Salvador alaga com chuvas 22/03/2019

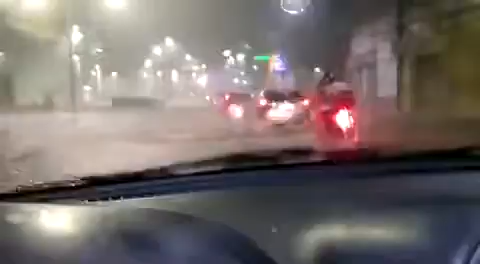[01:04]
Tá parecendo um mar aqui, velho Será que essa arelha veio pro lado de cá, bicho? Não tem nada, eu não tenho nada Caralho, velho A gente vai entrar naquela água ali